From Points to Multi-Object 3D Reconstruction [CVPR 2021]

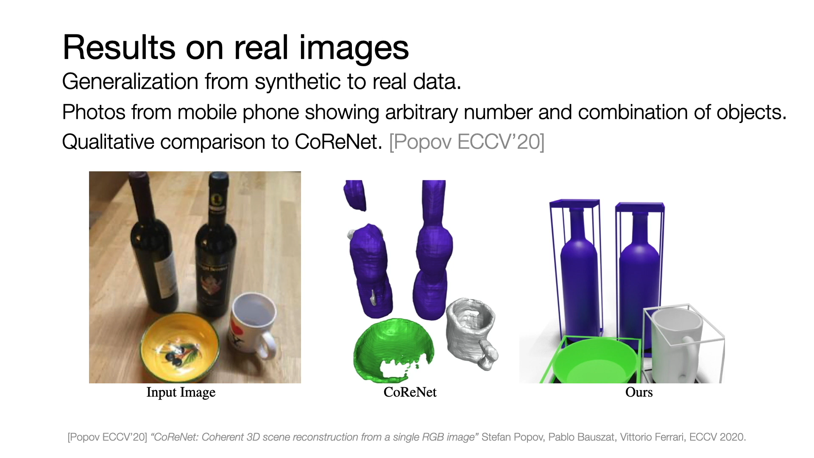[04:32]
We train on the synthetic multi-object ShapeNet dataset and evaluate on real images from a mobile phone showing an arbitrary number and combination of objects.
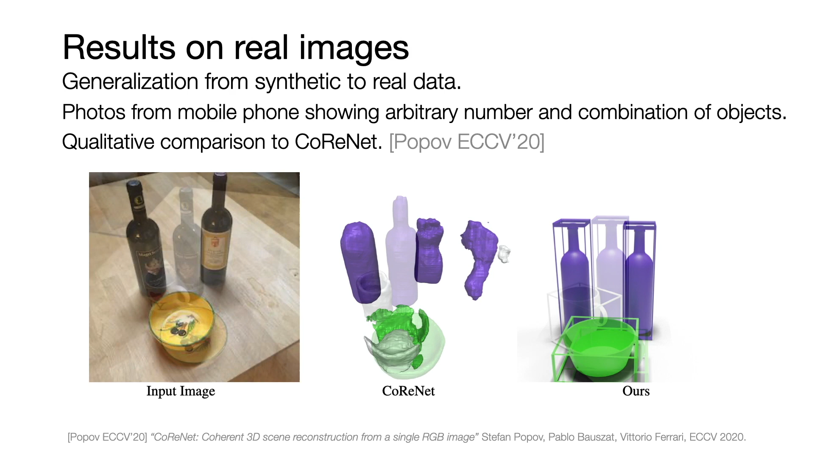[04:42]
We also show results on CoreNet. In comparison, our approach is able to reconstruct realistic
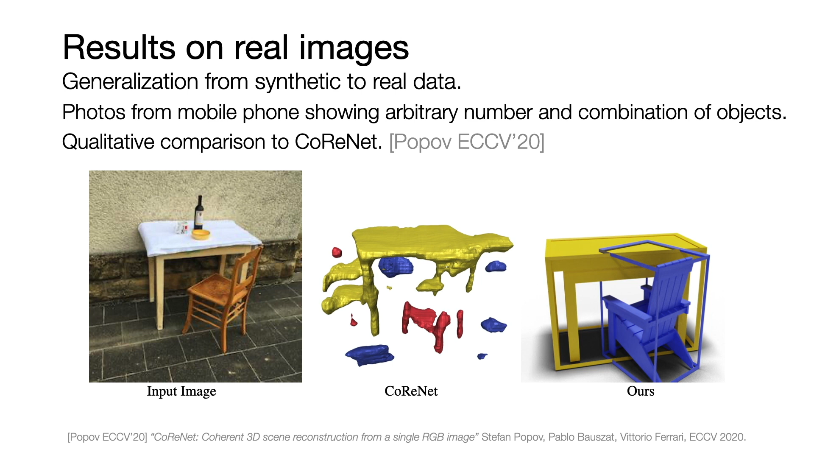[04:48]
and valid shapes without holes or disconnected parts. Thank you for watching.